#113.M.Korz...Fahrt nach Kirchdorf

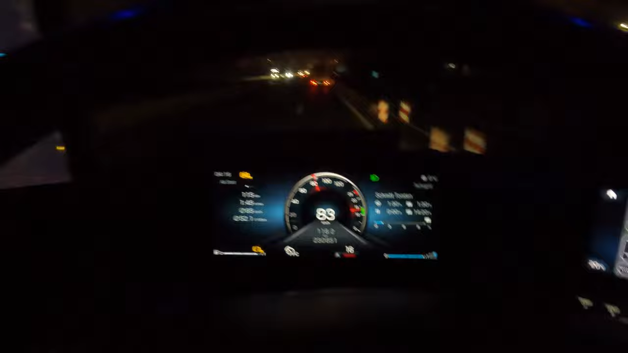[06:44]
Also, wäre ich jetzt mit voller 90 durchgeballert, wären es vielleicht 116, 117 Kilometer.